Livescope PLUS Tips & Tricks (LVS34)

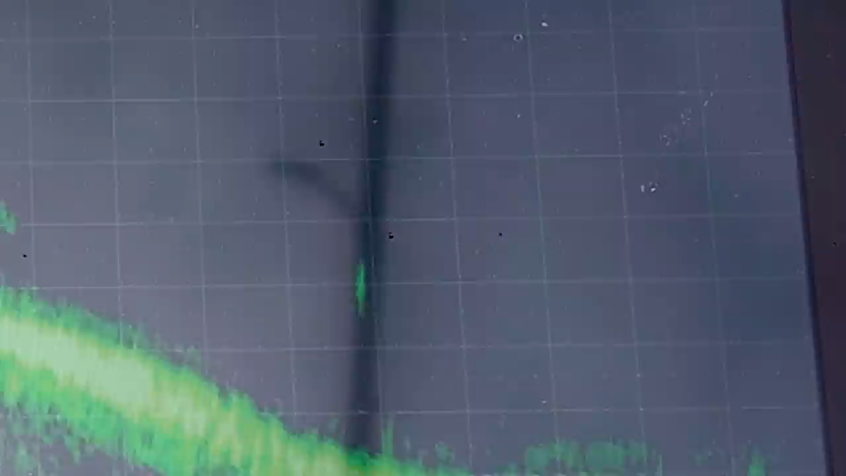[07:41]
Got him. That one followed me down. Awesome. Love it. Y'all can see him right there. He's coming up. Looks like a big one. Is it big?
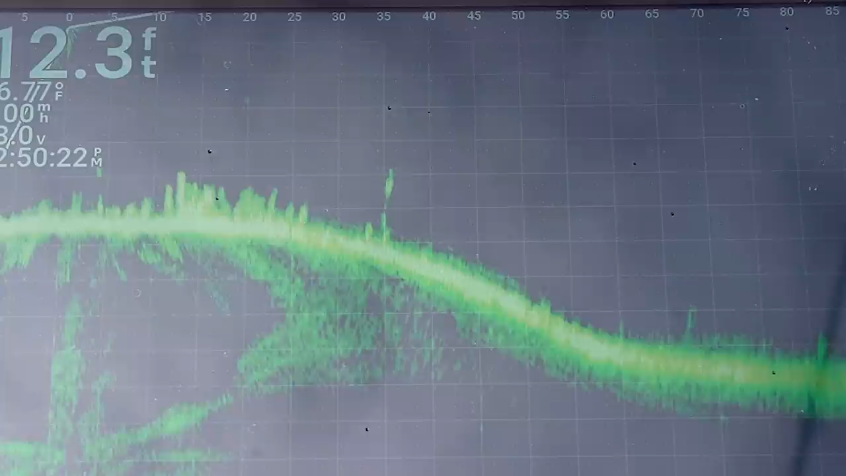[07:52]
On screen: depth 12.3 ft
Yes. Beautiful fish. Droppy, droppy shot.
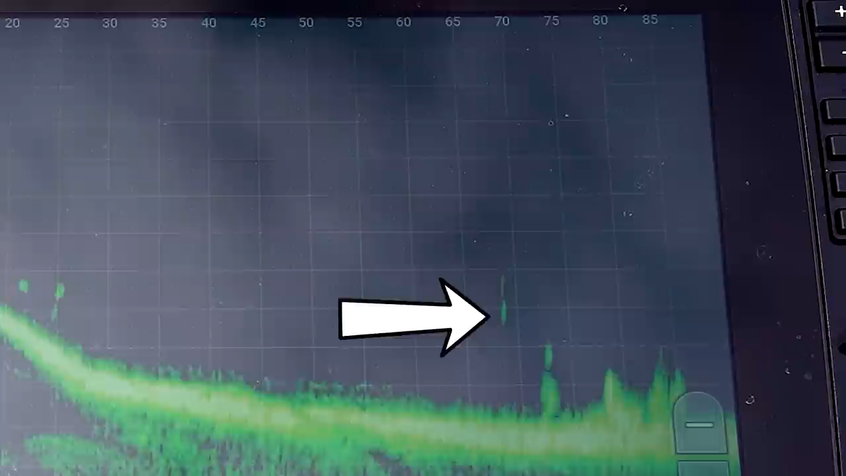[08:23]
Do it for me. Do it for me, turn around. Oh, one's going down to it. One's going down.
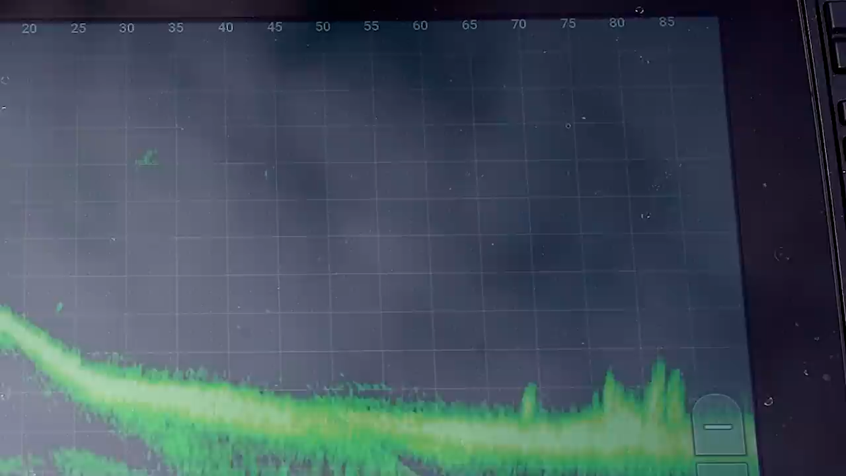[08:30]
He's on the bottom now. I don't know where he is now, but I'm just feeling now. So I saw him on Livescope, and now I'm just hopping and feeling.
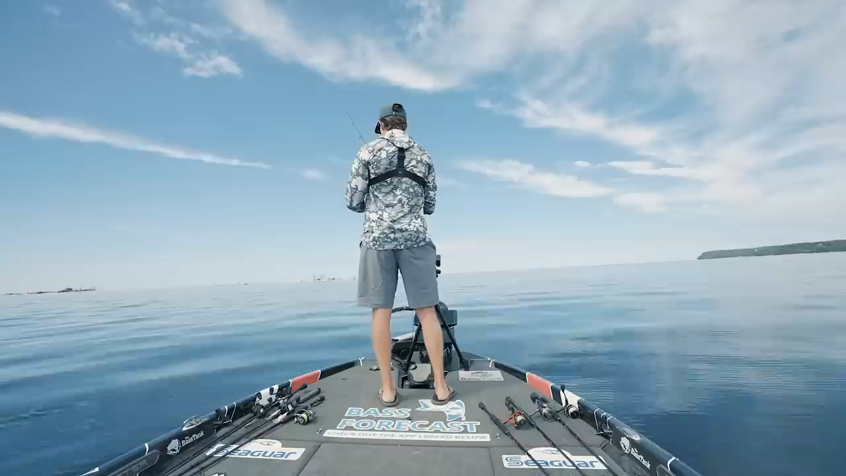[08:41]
He's still there, I see him now. He's hanging on those boulders. I'm gonna reel in. Cast to those boulders just beyond it. Falling down on the boulders.
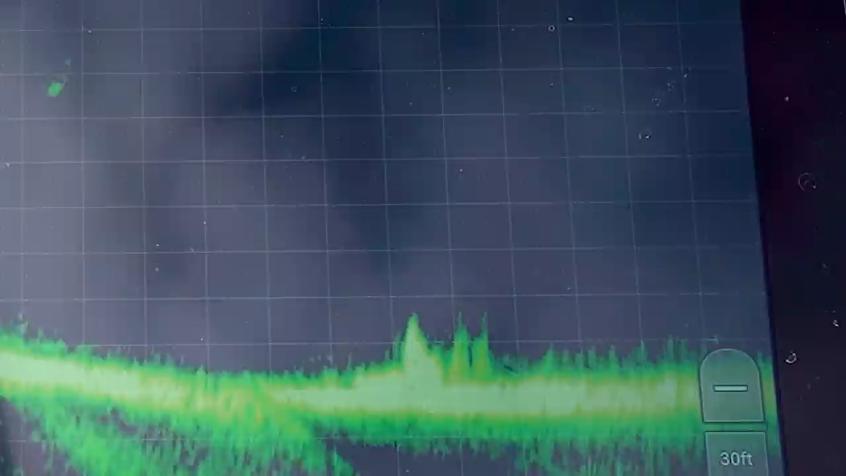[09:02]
Beautiful. That's the cool thing about this new Plus. I can see my weight and my bait. Not just a blob anymore.
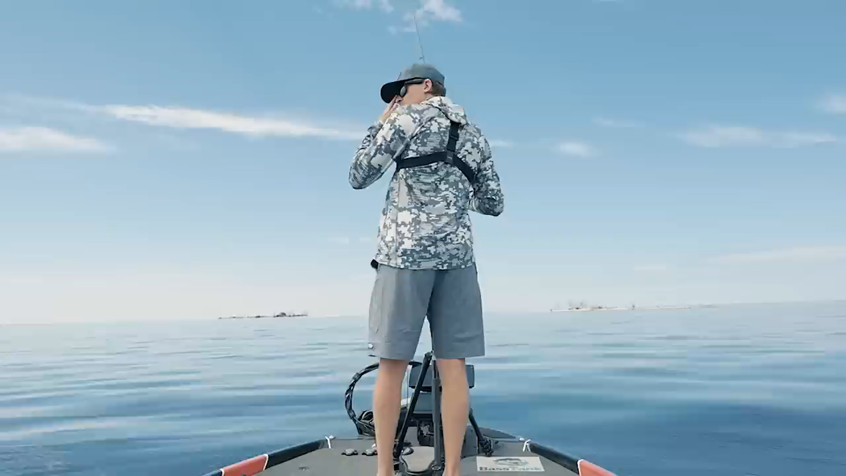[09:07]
So I can see if a fish is following my weight down or my bait. And sometimes I'll switch to a Ned rig if I see them following my weight down. Because that's a fish that wants something on the bottom. And a lot of the stuff you see on the bottom right now is actually grass stalks, not fish.
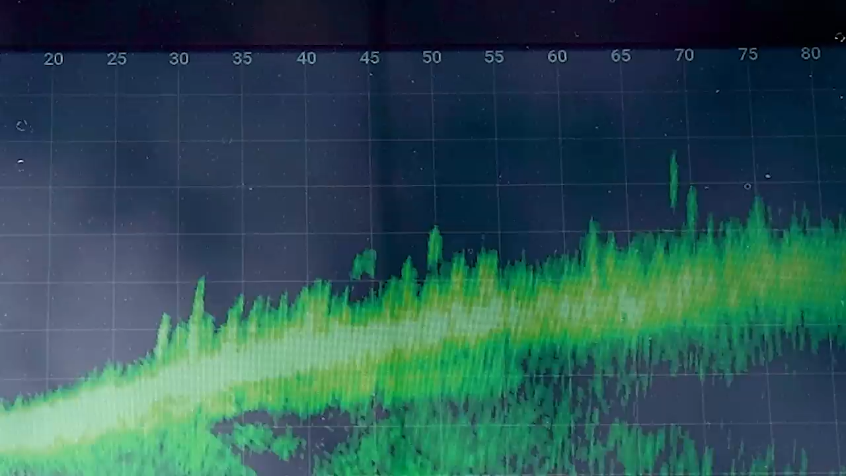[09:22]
I'm sure there's tons of fish mixed in right there, but a lot of this in front of me is grass.
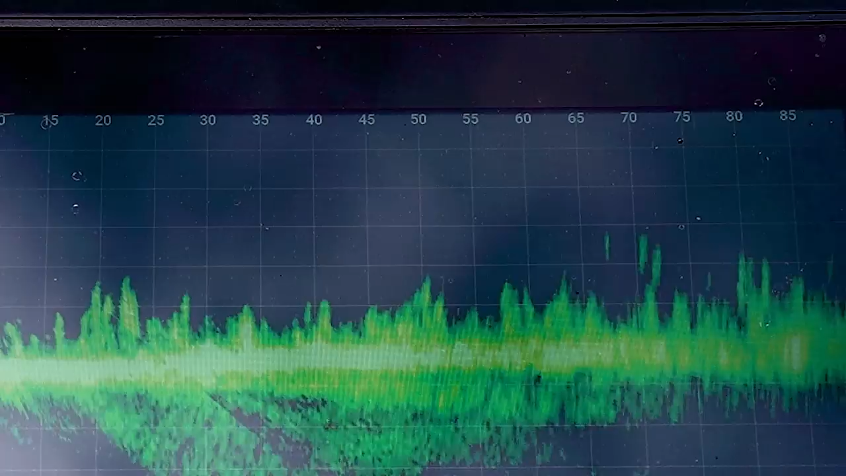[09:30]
I knew that was one, right out there in the grass.
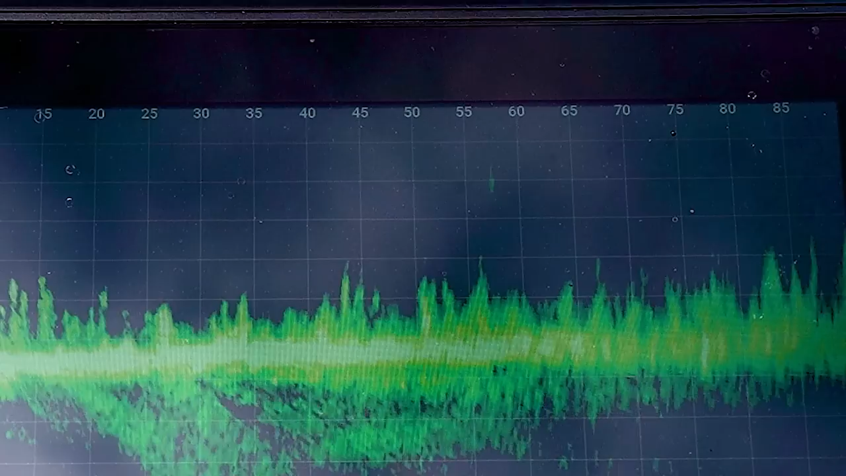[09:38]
Just made enough casts into the grass and got one. There he is, down there at 30 now. He's bringing a friend with him, behind him.
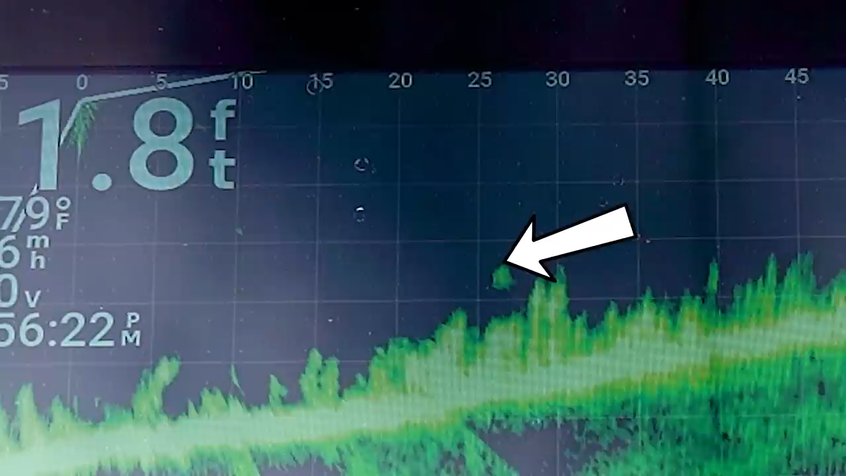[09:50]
A friend? Yeah, he's got a friend with him. Where? Right behind him, I can't see him now. Oh, here he is, there he is, there he is.
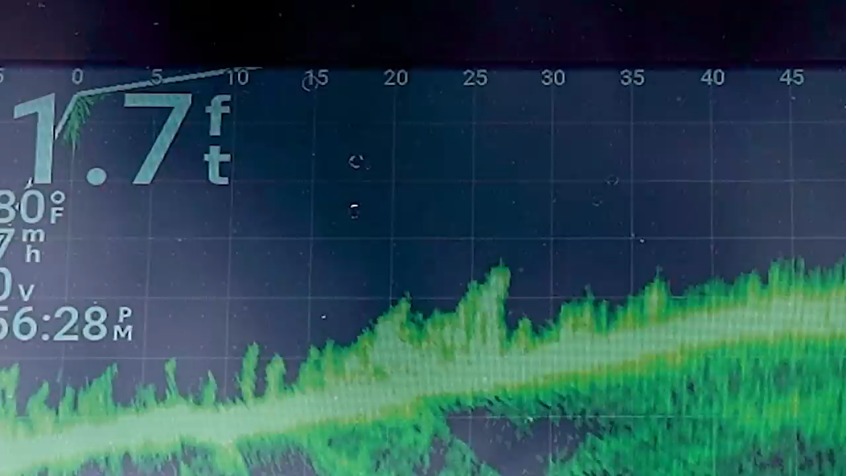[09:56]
Right, oh, that was not the flip you wanted right there. That's okay. His friend is gone now.
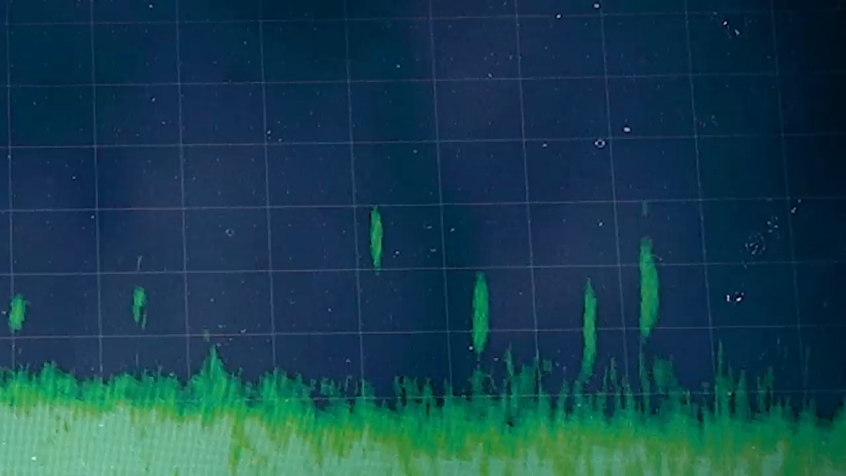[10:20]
You see the weight and the bait. Oh, there's a fish following it down. Well, he followed and then turned, and now he wants it no more.
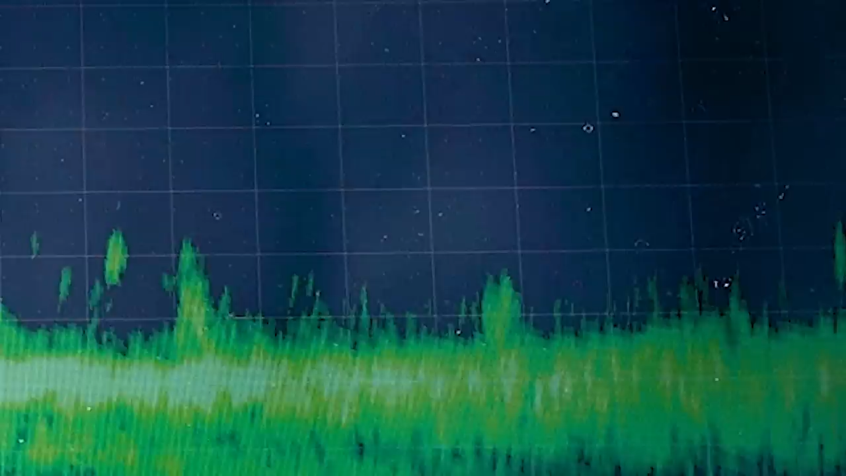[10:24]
It's the grass and the rocks that I'm really impressed with. I could always see fish, but now I can see grass and rocks and cover just really well. I like to, just personally in my settings,
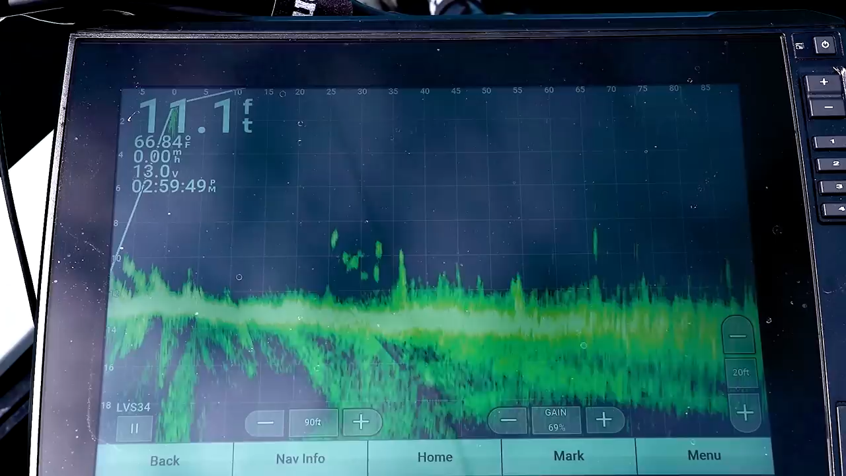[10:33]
On screen: depth 11.1 ft
I like to have it kind of squished into the top of the screen, because it actually takes the fish that are vertical blobs and makes them more circular blobs.
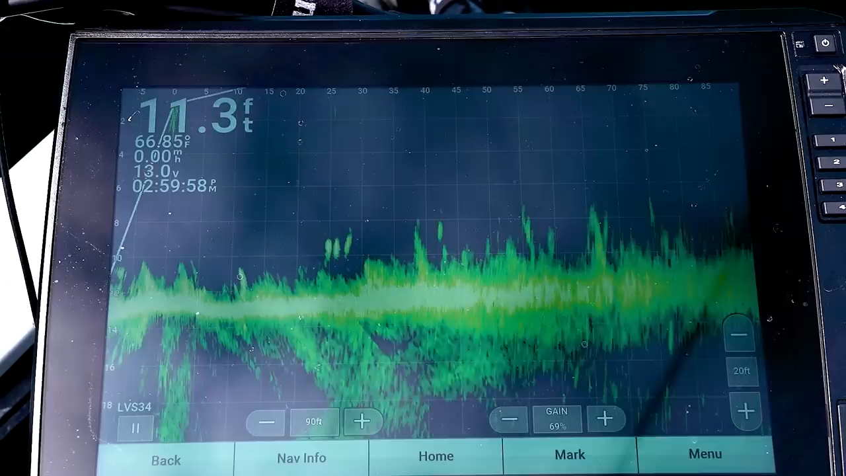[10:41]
On screen: depth 11.3 ft
So it makes it easier for me to see if a fish is a fish. There I am following 60. Oh, whoa. Somebody drop a brush pile?
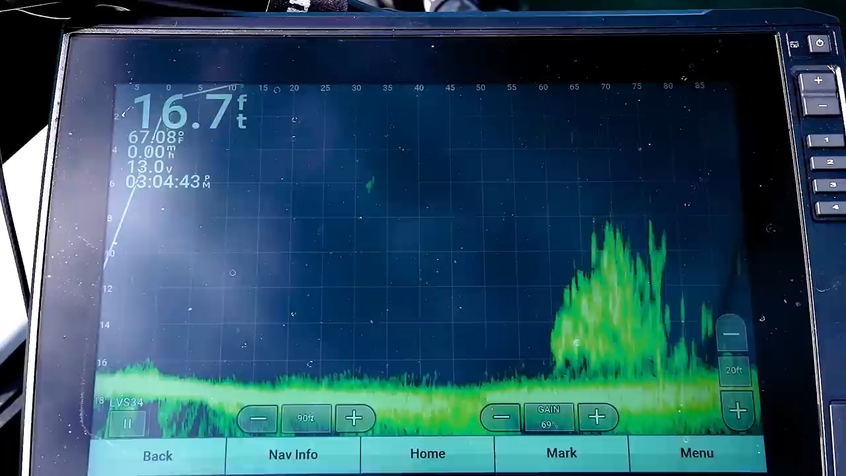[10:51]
On screen: depth 16.7 ft, water 67.08°F
Holy cow. I have never seen that before in New York. New York, Wisconsin. That's like a stinking brush pile. Wow, that's crazy. I didn't even know they had brush piles here.
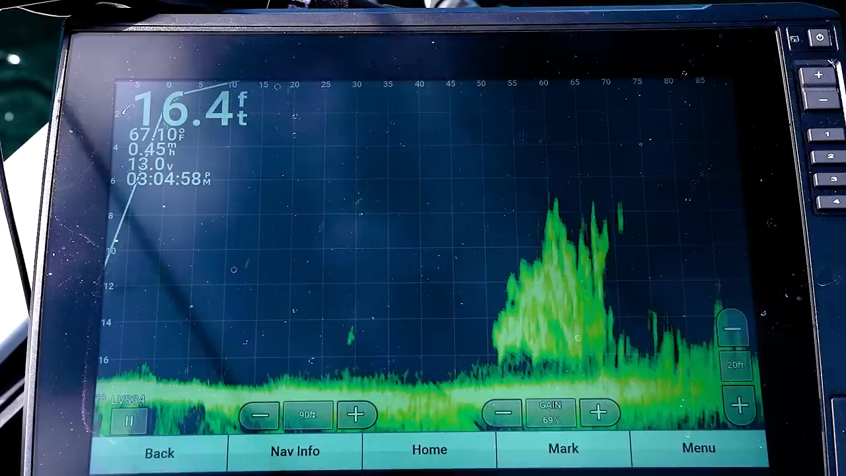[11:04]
On screen: depth 16.4 ft
Y'all can definitely tell that's a tree. It's leaning left. Yeah. Oh gosh.
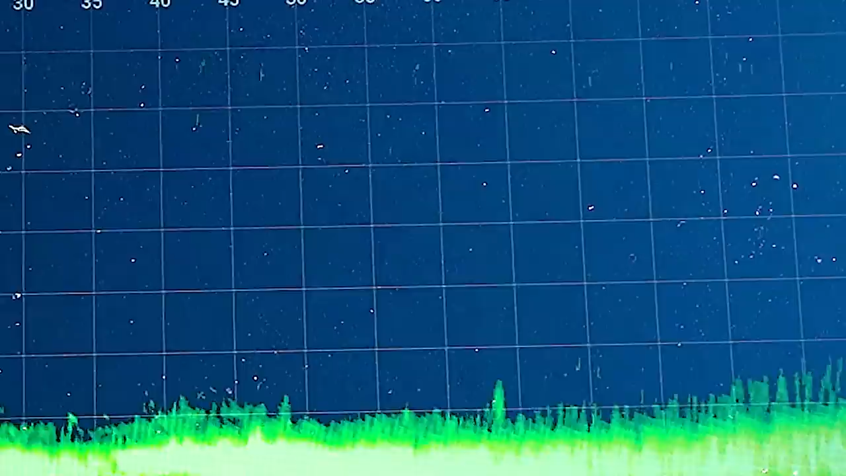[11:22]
I'm gonna catch this one. Come on, eat it. How am I not catching this fish? There was aggressive ones.